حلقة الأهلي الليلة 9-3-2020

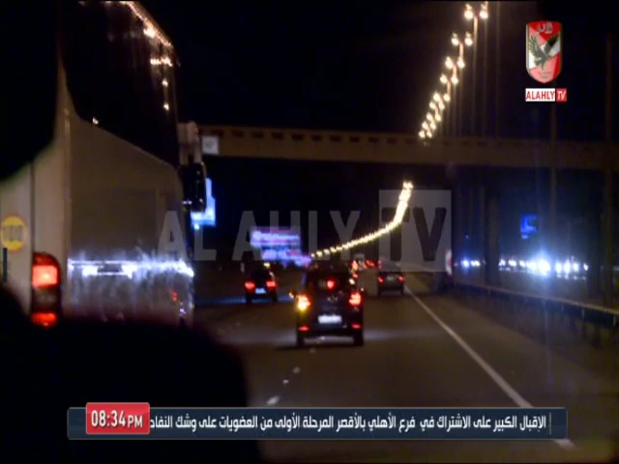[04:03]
كان عمل تدريبات في إحدى الملاعب الفرعية القريبة من فندق الإقامة ثم بعد ذلك توجه في حدود حوالي الساعة التساعة مساء من بريتوريا إلى جوانيسبرج حوالي ساعة في الطريق